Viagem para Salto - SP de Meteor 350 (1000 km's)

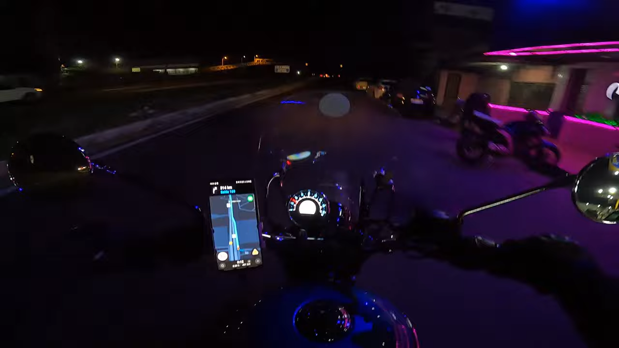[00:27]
E o destino de hoje será e a cidade de salto em São Paulo
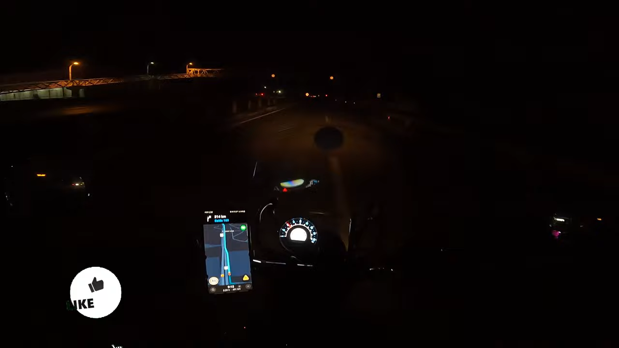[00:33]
é aniversário de um amigo meu e terá
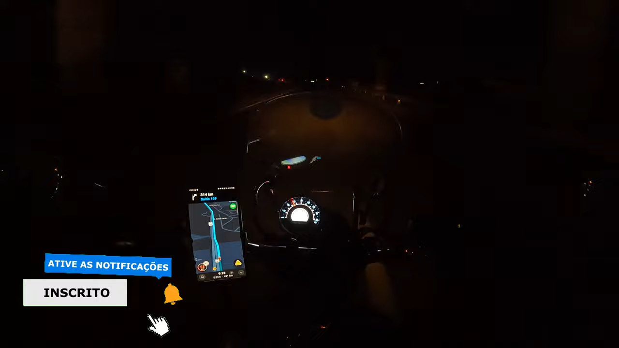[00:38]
um churrasco eu não sei como é que vai estar aí na câmera porque são
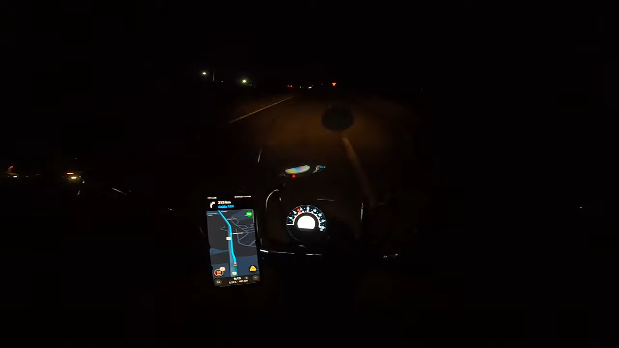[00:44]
três da manhã não deve estar bem escuro e o GPS aqui tá dando 491 quilômetros e por volta de oito horas até lá então agora são exatamente 3 e 36 que só para vocês se situarem estou saindo de Nova Iguaçu Rio de Janeiro